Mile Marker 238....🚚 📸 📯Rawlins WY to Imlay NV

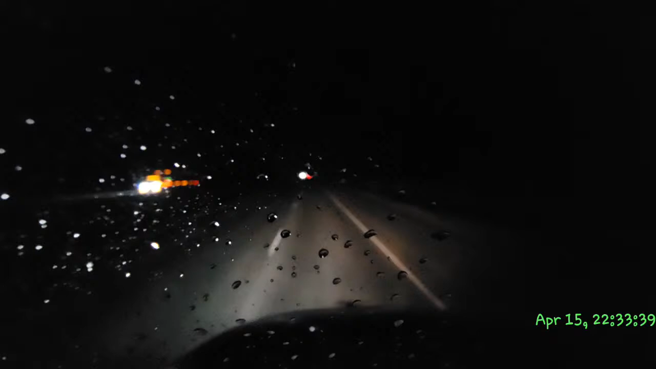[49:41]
Yeah, that was a couple Hummers on there, Anna. Because this road is so damn bumpy, I don't know. I bottomed out on one of the bumps here and it just sent my back in a frenzy.